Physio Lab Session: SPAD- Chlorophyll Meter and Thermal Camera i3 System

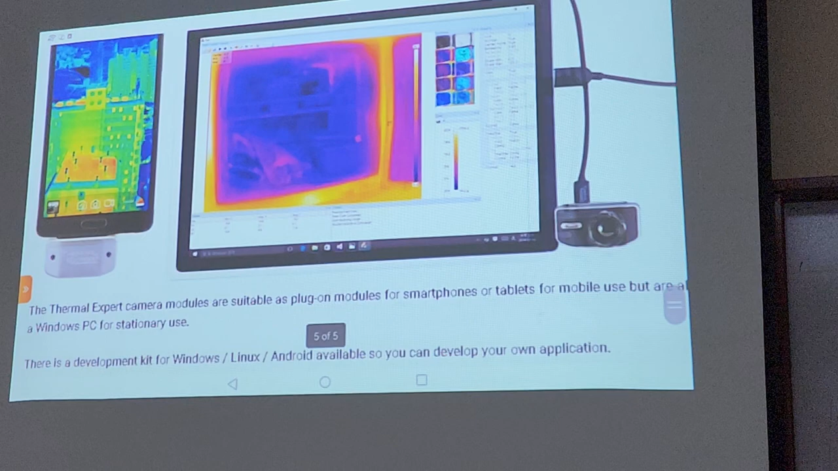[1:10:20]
The company is Thermal Expert. The model is I3.
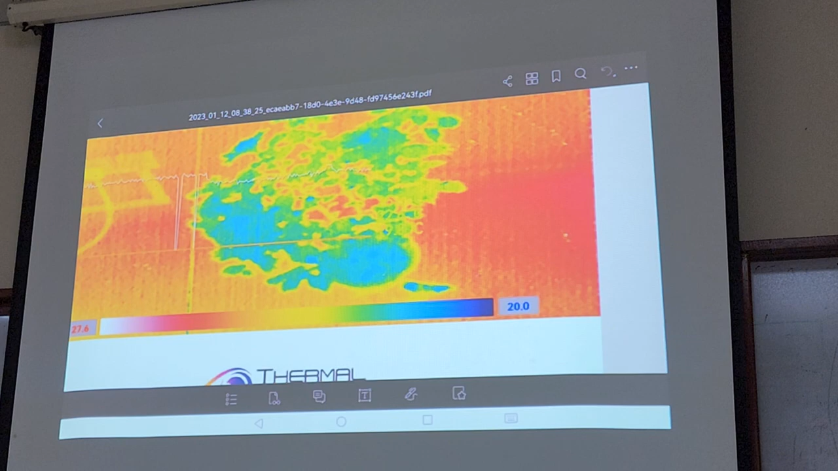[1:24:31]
Okay. Now you are actually taking the reading from the tiles. It's okay. This is for learning. Okay. So let's see. I want to see. Maybe other group.
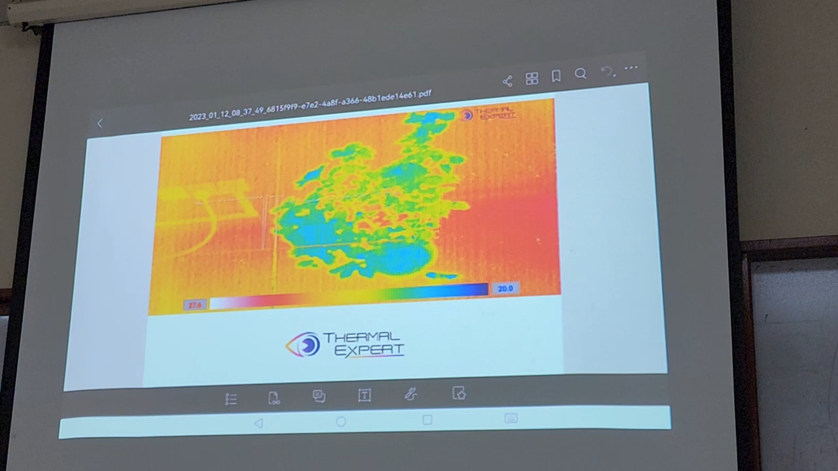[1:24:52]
It's the same. It's the same. You know what? Sometimes you got this kind of image and then you're already done with your experiment. Then what to do?
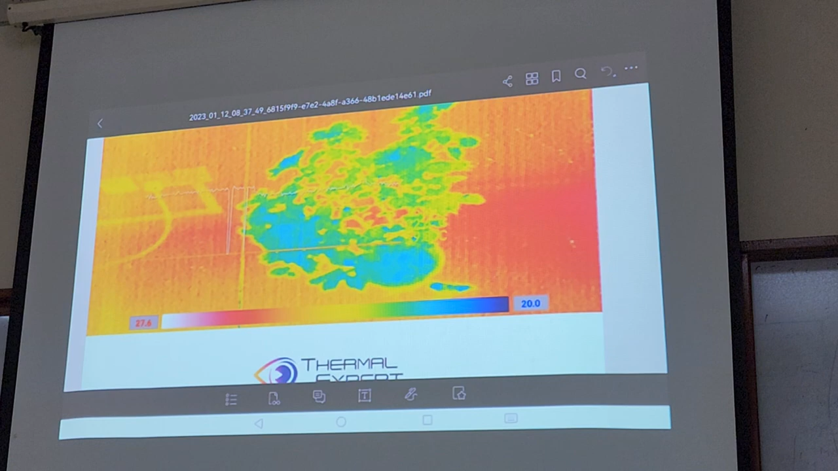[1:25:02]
What are you going to do? How are you going to take the temperature of your plant? Okay. Look at here. your plant here, some of your plant, this is your plant, right? Do you have the equivalent? I hope you have the equivalent image in the reality. You can see that not all of your plant of the same temperature. This side of your plant is actually a lot cooler compared to the other side.
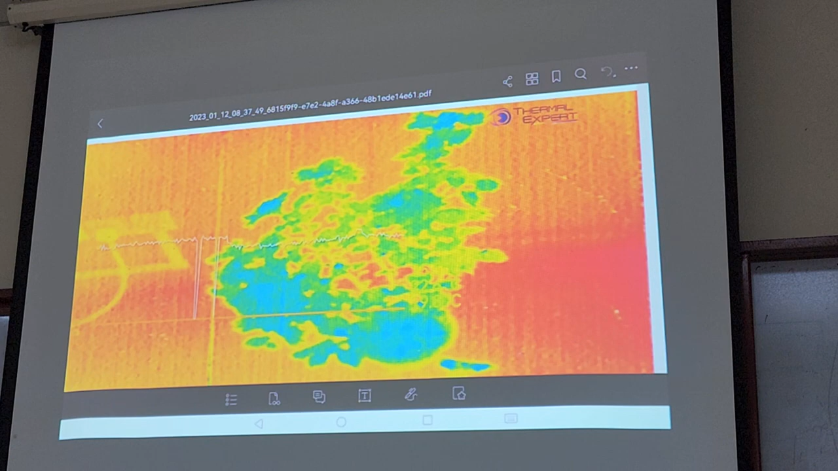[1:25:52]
If you go tell me, you don't have to take second test. Why? Why the canopy? You got canopy. So the bottom canopy is a lot cooler because you got this blue blotches color, which is approaching earlier 20s in the centigrade degree. But in the top canopy here, that's a lot warmer. Why is it? Closer to the light. It's closed. The shut. If anything, it should be cooler because it's facing the wall.
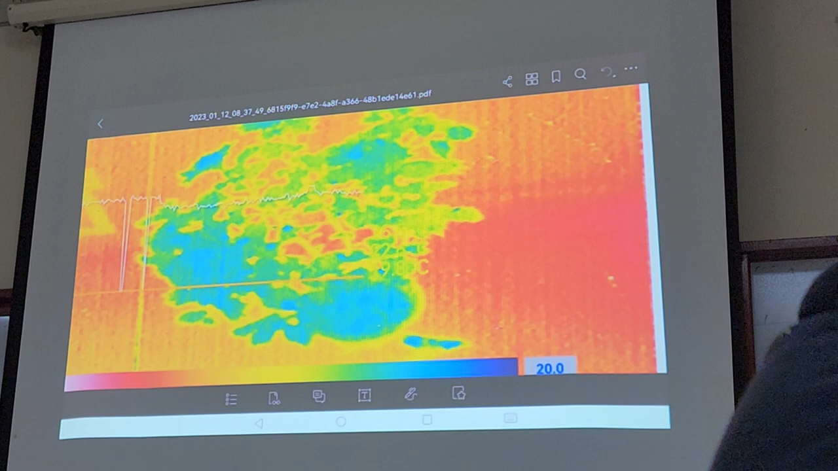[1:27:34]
Okay. It's dense. Okay. So, if it's dense, why is it cooler? If it does, it's fine. The canopy is denser than the top canopy. Why is it denser? I just gave you the answer on the board. Okay. It's something to do with transpiration. Okay, what about it? Why?
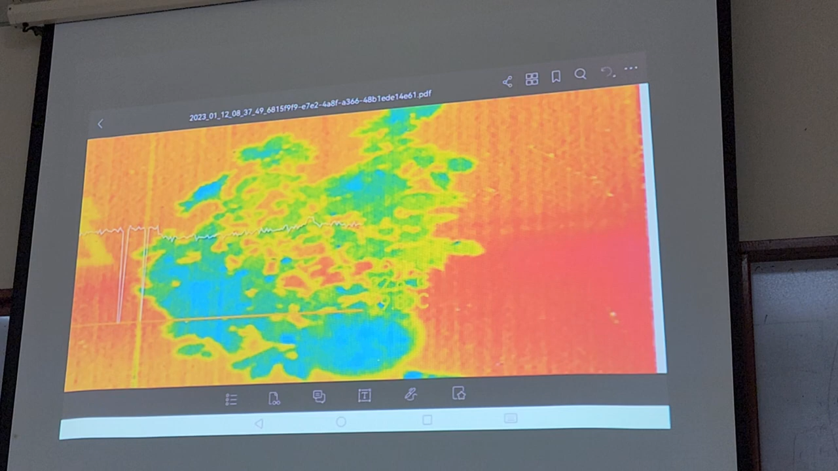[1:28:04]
What happened to the lower canopy? This canopy, yeah? Lower canopy, which is cooler. Why? Okay. Compared to the others, where like the vascular butter is actually longer, so the water takes longer time to cool, to reach it and cool it through transpiration. Alright, okay. Let's actually, we can put this into perspective by putting it side by side.
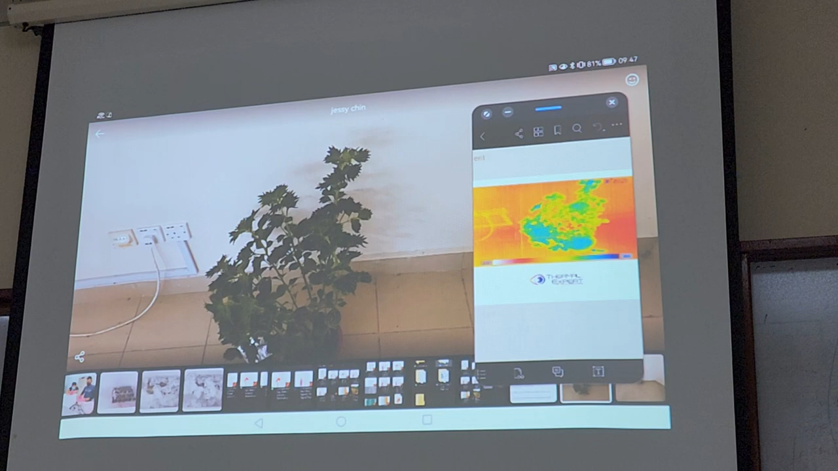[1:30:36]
Ooh. Aging aku pun still reti lagi kan. Okay, what's the difference now between the bottom canopy, this bottom, and the top canopy? What's the difference? It's cooler.
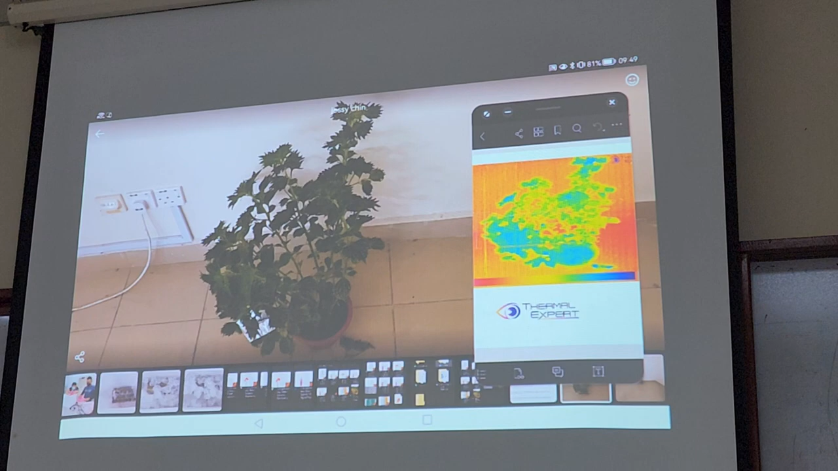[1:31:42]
Why? Do you know why? Why the plant on the lower side is cooler than the upper side? Why do you think? When you look at the actual image here, why is it cooler? I do not know. Your friend said that it's transpiration. Okay, we know it's a transpiration. Then why? More mature leaf. More mature leaf? Which one? Okay, what mature leaf has to do with transpiration?